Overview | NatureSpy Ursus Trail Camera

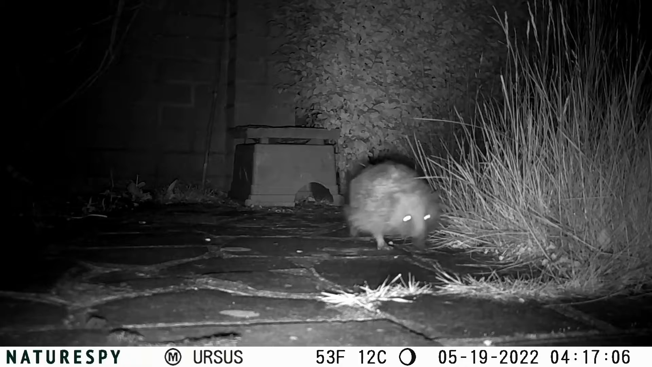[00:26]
crisp and clear so we're really happy with that on this camera as well.
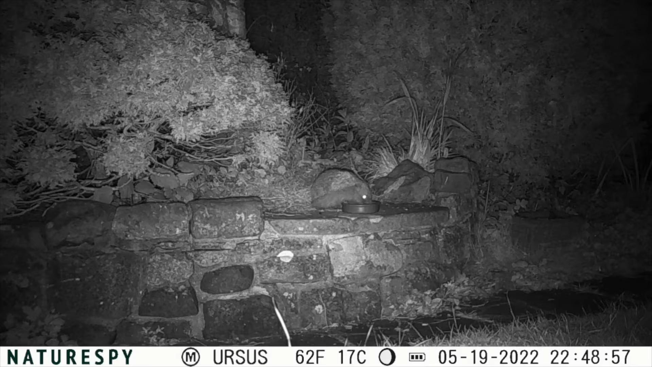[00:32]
Photos are good quality too and it will take up to nine shots per trigger event so plenty of chances to get the shot you want
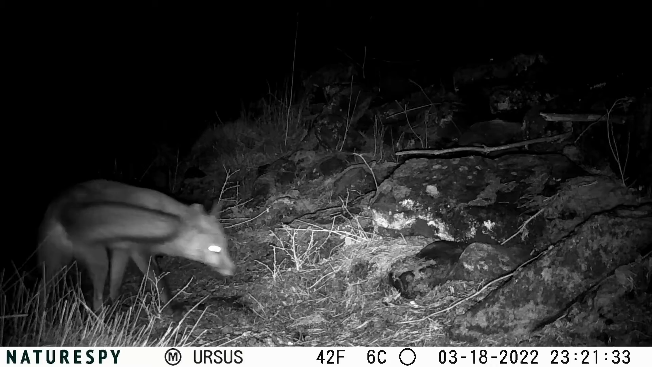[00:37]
and it's also got stuff like a timer period so you can set it to only work overnight or just in the afternoons if you'd like to do that too as well as other features such as time-lapse periods as well.